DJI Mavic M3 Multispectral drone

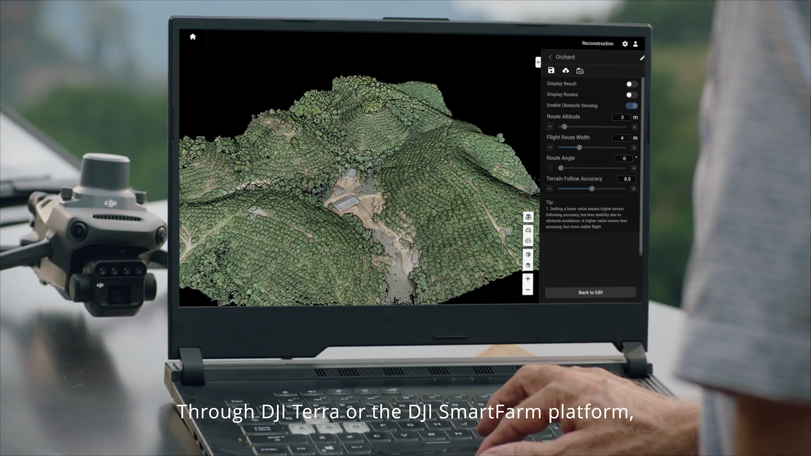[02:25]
Through DJI-TERO or the DJI Smart Farm platform, tree numbers can be counted, while trees and other land covers can be distinguished automatically.